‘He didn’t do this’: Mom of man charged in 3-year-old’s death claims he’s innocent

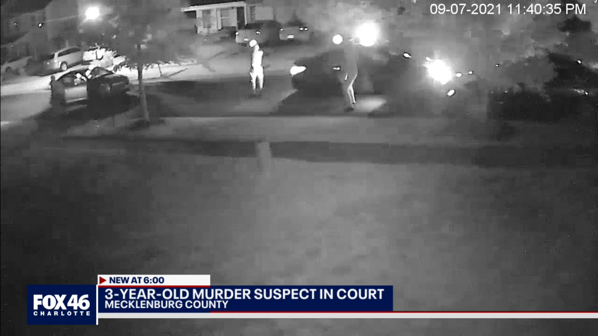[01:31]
Video from that night shows suspects unloading 150 rounds into the house Asaya Figueroa was in. Today in court, attorneys told the judge some of those bullets were directly linked to a weapon they believe Lanier was using.